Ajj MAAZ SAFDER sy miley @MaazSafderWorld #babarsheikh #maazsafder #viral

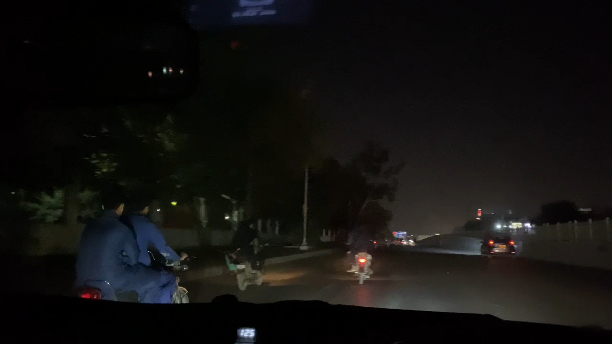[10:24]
क्योंकि मैंने सुना था कि शायद बाहर बारिश हो रही है, लेकिन जिसने मुझे बताया झूठ बताया, कोई बारिश वारिश नहीं रही, बिल्कुल सन्नाटे लगे हुए बाहर।